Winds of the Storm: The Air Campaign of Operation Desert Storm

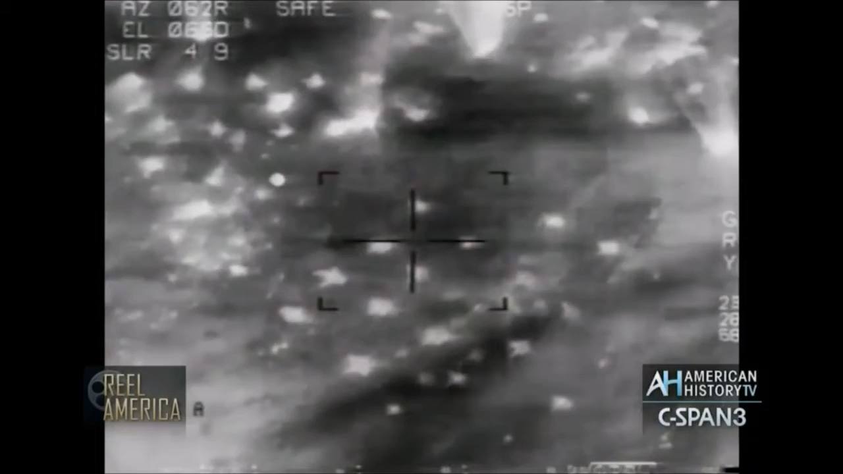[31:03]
But I think more importantly, we've demonstrated that we were able to dig out his forces in the field in Kuwait. We've had particularly good luck with our systems at night,
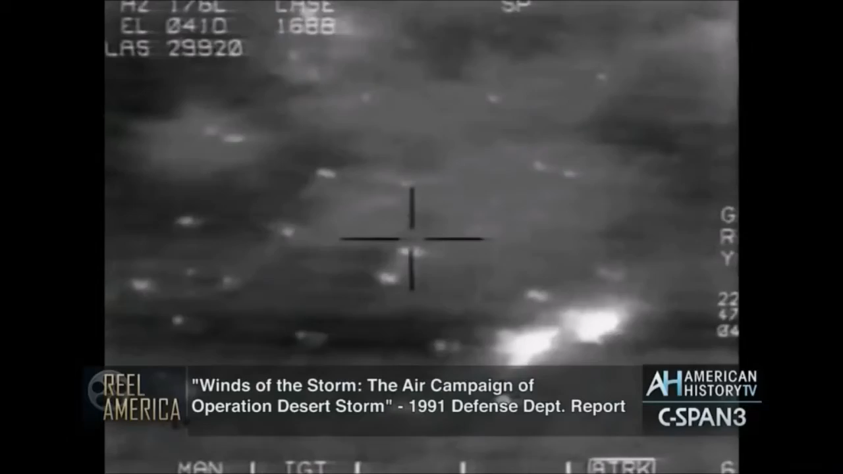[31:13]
the F-111s, the F-15Es, and the F-117s. In fact, I think their bombing accuracy is absolutely phenomenal.
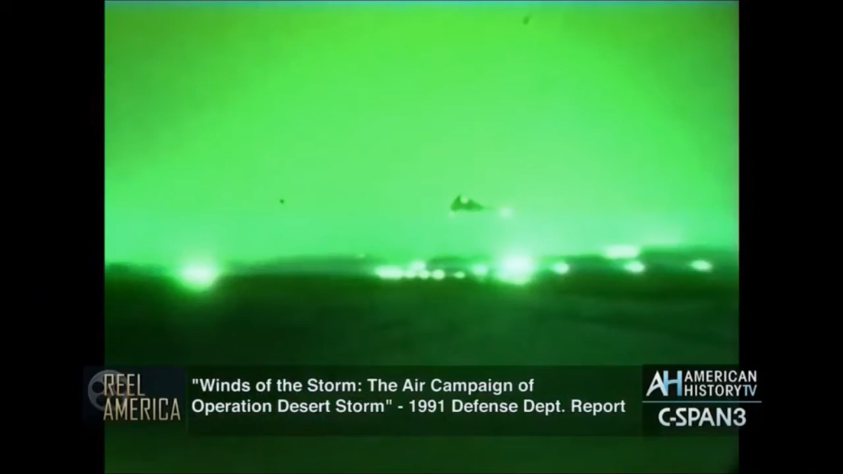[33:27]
The F-117s, with their precision-guided bombs, entered the battlefield,
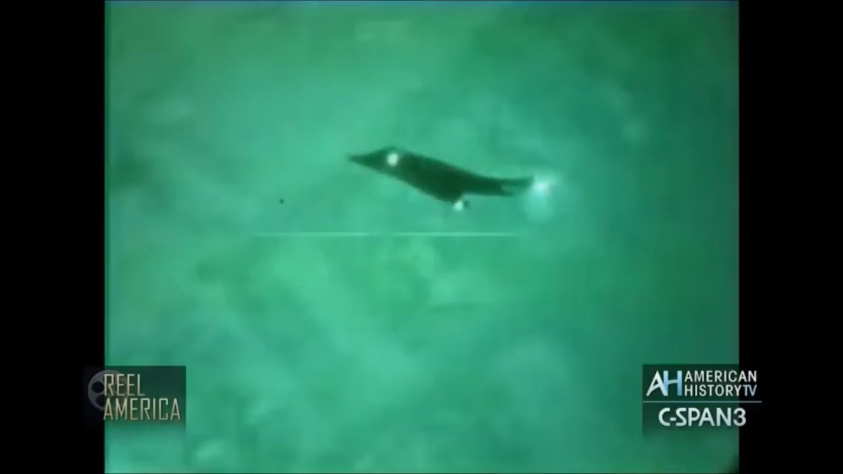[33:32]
took out the feed points of the entire oil trench system that he had developed,
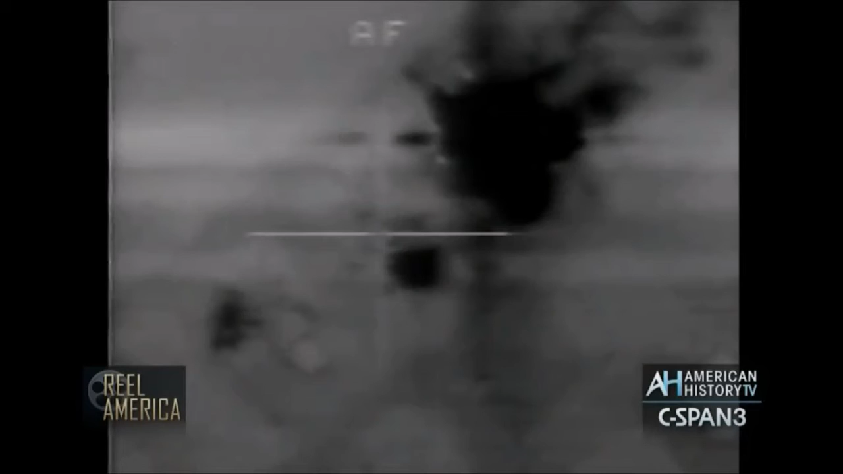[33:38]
that he was counting on to fill trenches and set them afire to make the breaching more difficult.